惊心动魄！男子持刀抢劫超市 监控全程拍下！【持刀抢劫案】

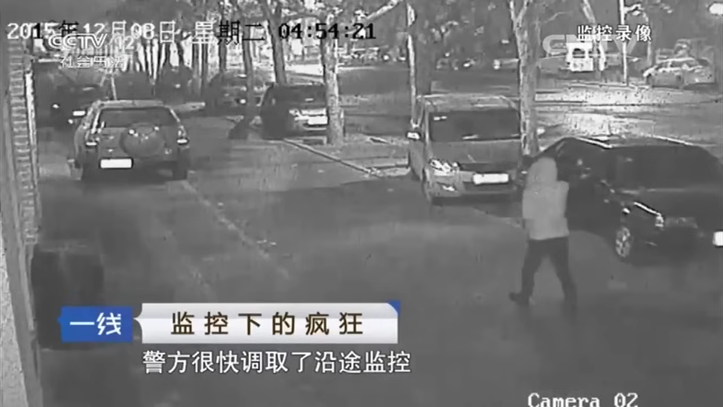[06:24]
警方很快掉去了沿途监控在视频追踪的过程中警方发现这名迟到男子从便利店出来后一路小跑离开